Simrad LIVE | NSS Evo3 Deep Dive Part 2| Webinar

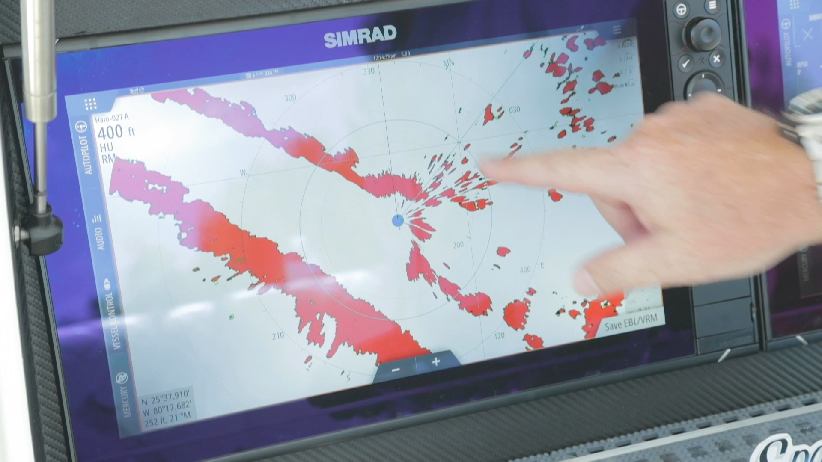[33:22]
And you notice you're putting that kind of a circle around it based at a range. So that's your variable range marker. And then this heading line is your electronic bearing line. So this allows you to kind of quickly kind of see the target if it's tracking towards you down that line or if you want to know range and distance, you can do that through the EBL and VRM.
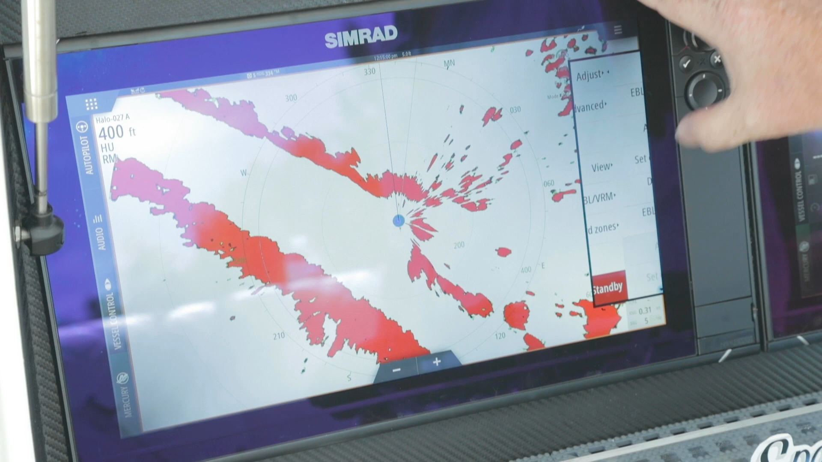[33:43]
You also have the ability to set an offset. So if I did want to set it, say on a target, I could set it on a target. Pick one down here so I can manipulate it. And then I can go in, save my offset, go back in and adjust. And now I could actually go and take that.
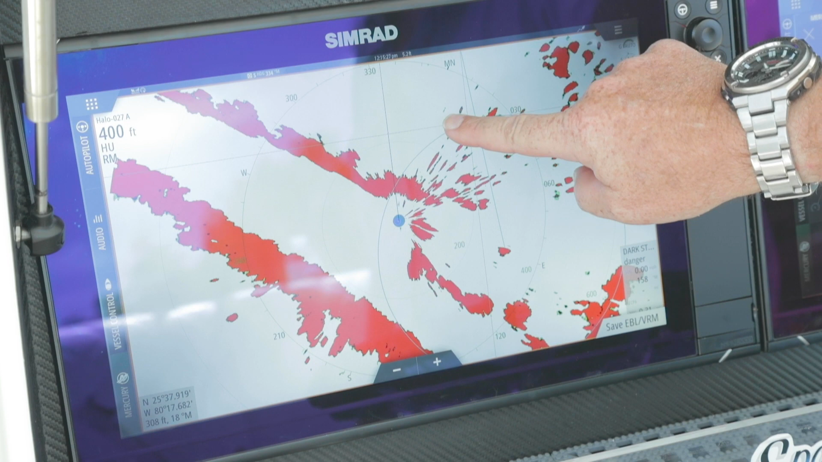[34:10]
And if that boat's traveling maybe on that vector, I can actually see at what point in front of me we're going to intersect. So it gives me some information, tells me that, you know, I've got 225 feet before I hit that. So it gives you a lot of information by simply saving that EBL. And turn it on and off.
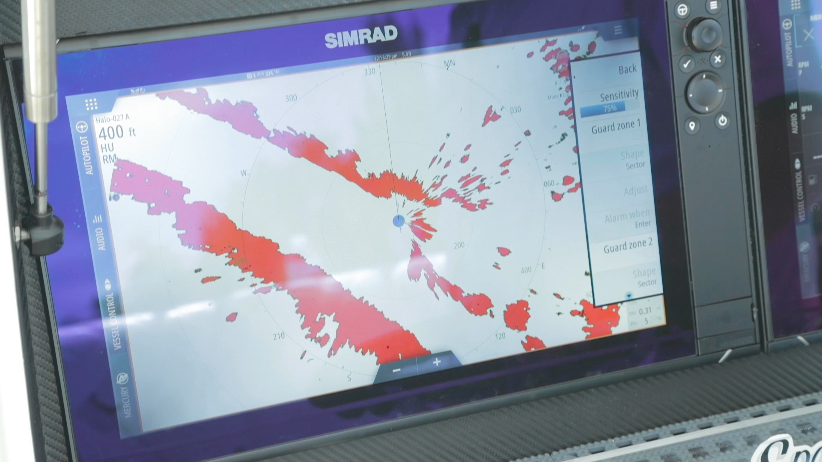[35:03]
So guard zones, you have the ability to set up an area that if targets travel through, in or out, that you'll get an alarm. So you do have two that you can actually set up. You can also set up the sensitivity. So you don't want it to be super low that if a bird cruises through, you don't want an alarm. But you do want to have that sensitivity set high enough that if a hard target moves in through there like a boat, that you want to make sure you get that alarm. So set that up. We're going to go in, select it. You can select your shape.
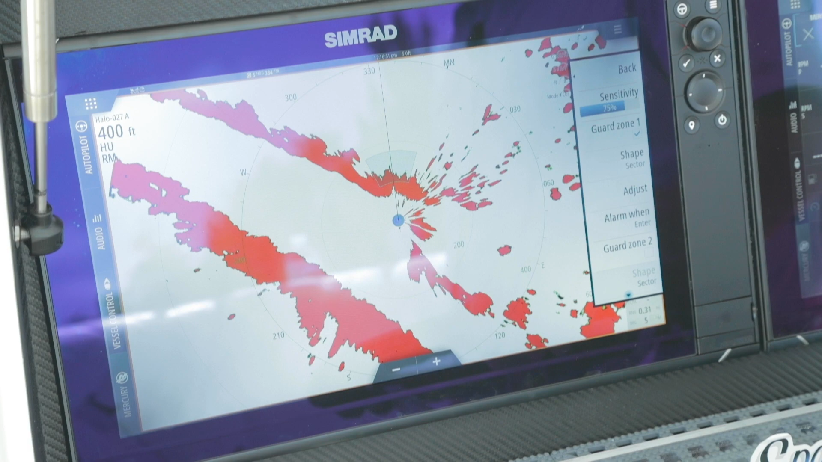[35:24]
So we can do a sector circle. So I'm going to do sector for now.
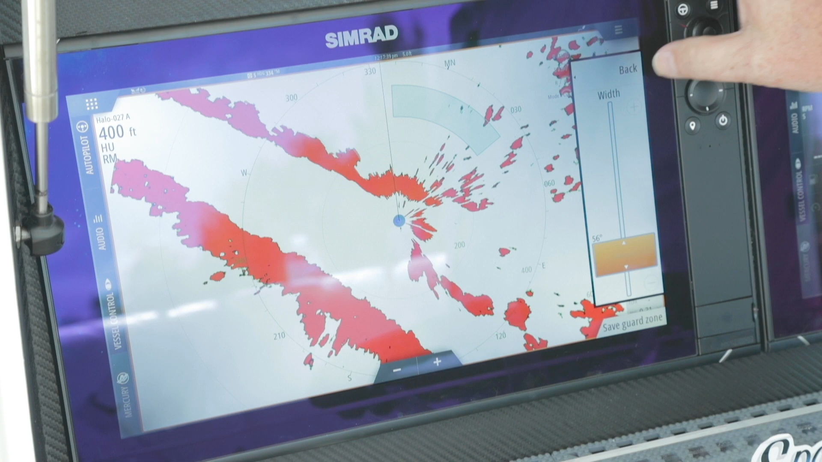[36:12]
So you have the ability to move that around the boat. And width. So how big do I want it? Again, you can set. Save your guard zone. So if I go back in, when do I want my alarm?
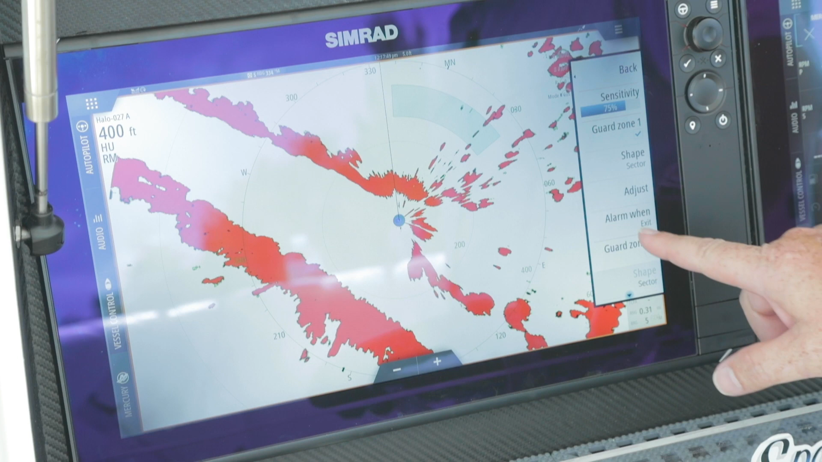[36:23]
Do I want it when they're entering or exiting? So boom, I've got an alarm because it showed a target that was exiting. And then turn it off. And you simply deselect. Again, you got two of them you can set up. So you have the ability to put them in different positions around the vessel. So whether you're anchored up at night.
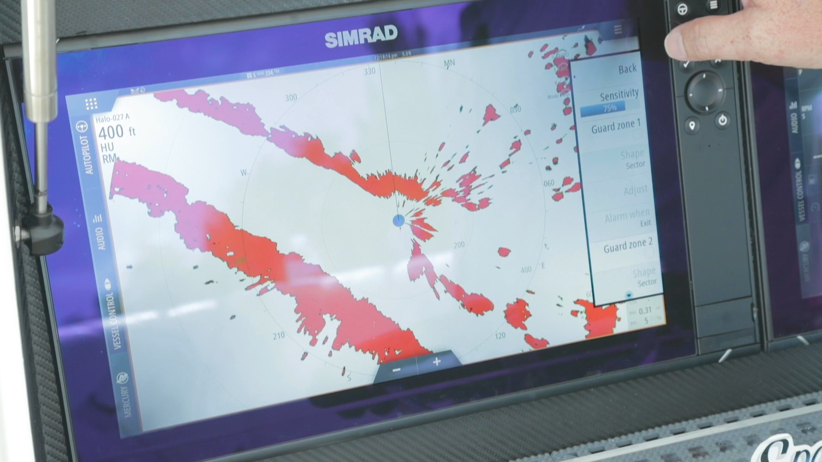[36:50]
Or you're just traveling and just want an audible alarm to kind of wake you up when something shows up in front of the boat.
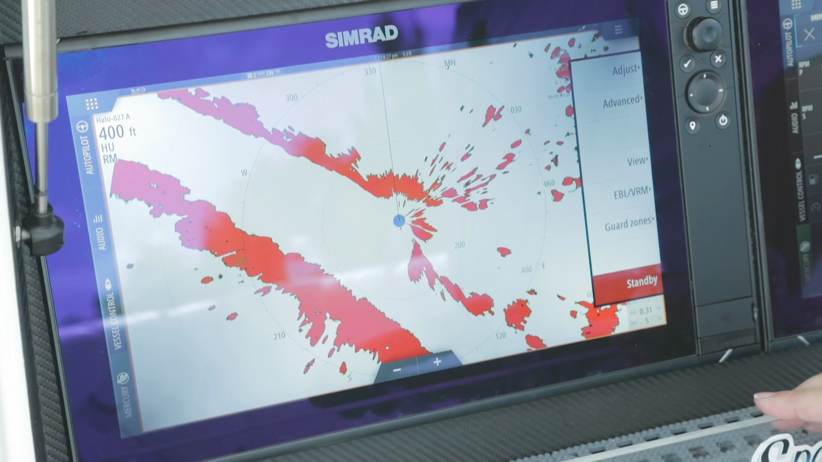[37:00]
Then, when we're all done with the radar, we can hit standby. Now just like our sounder, remember we talked about it, if I press and hold that icon,
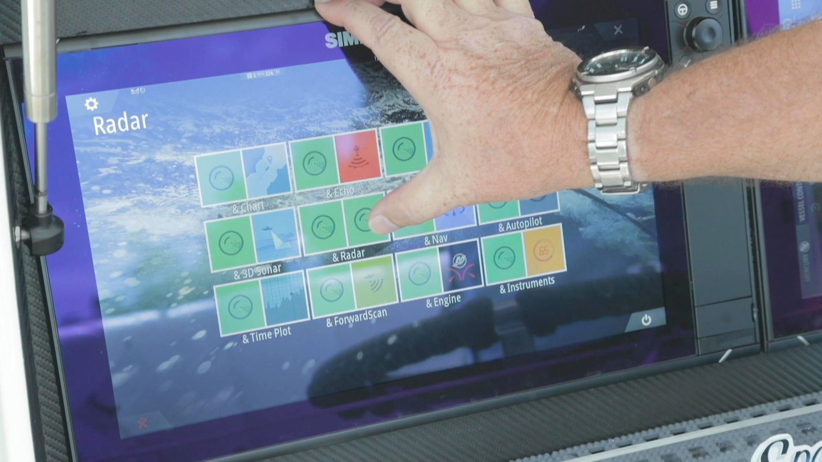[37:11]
I can do that dual range radar.
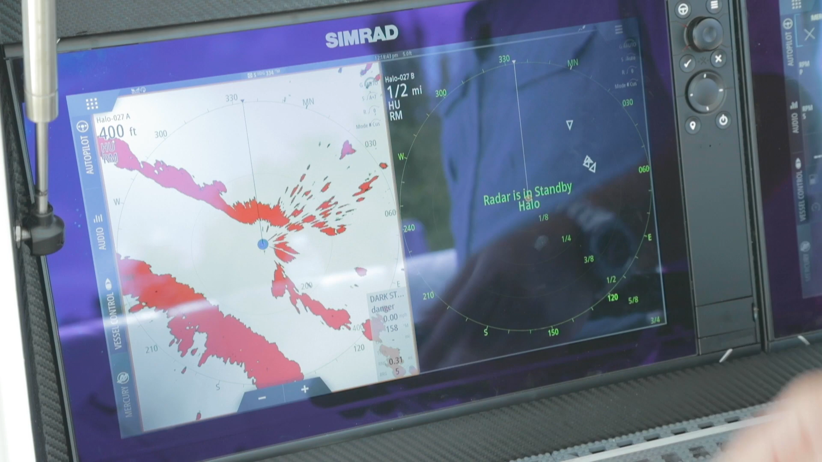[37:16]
So you notice they're completely different palettes. One says A, one says B. So I highlight.
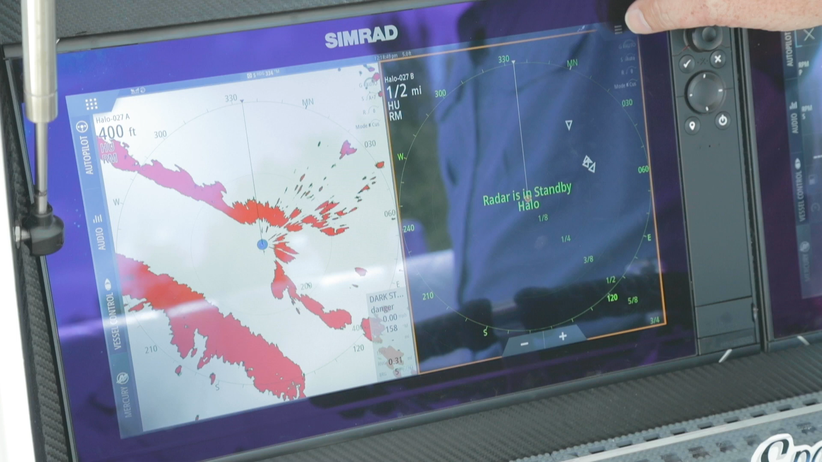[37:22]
And then I can transmit. Now I can do it at different ranges, you can see.
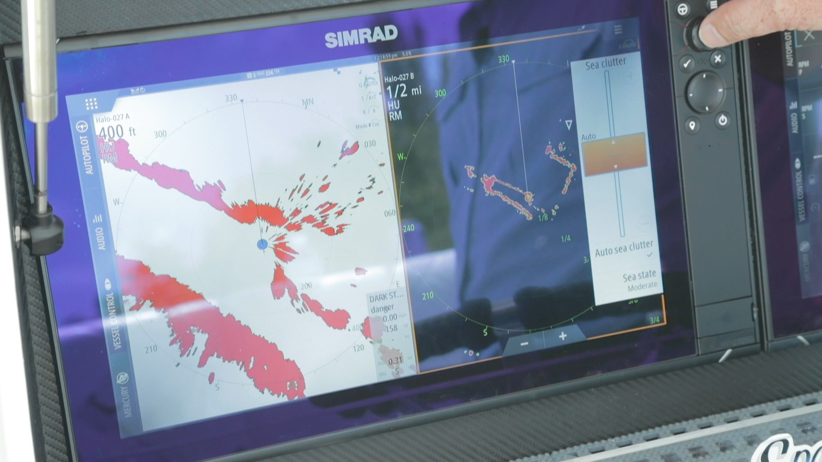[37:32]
I also have the ability to go in and select different modes. Maybe on an offshore mode. And this guy. So I'm on, you know, bird or weather on one. I can be an offshore harbor on the other. So it allows you to set that up completely independent.
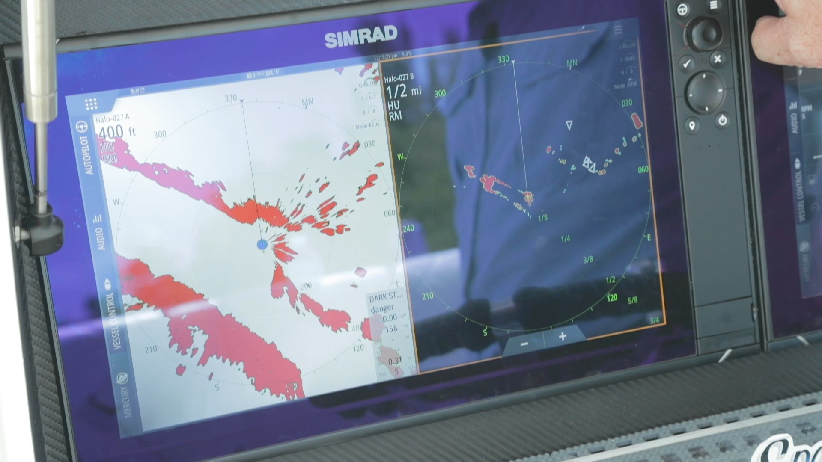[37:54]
So that's the nice thing about having that dual range. I can stay tight around the boat with one, but then looking for long range navigation on the other.
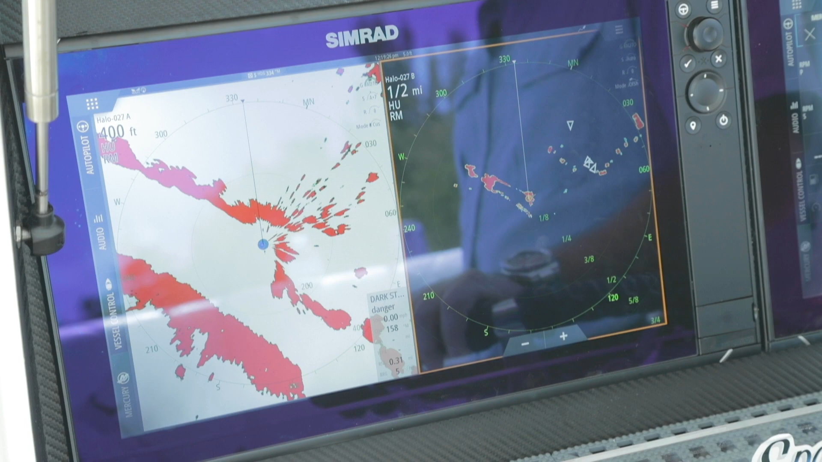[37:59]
Okay, so the next page we're going to talk about is our nav page.